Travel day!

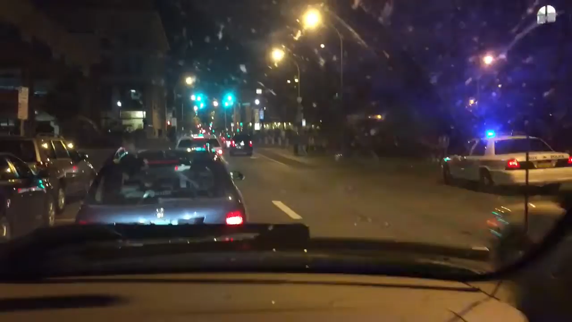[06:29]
There's just like a mob of people out on the streets because of the fireworks. That was so cool.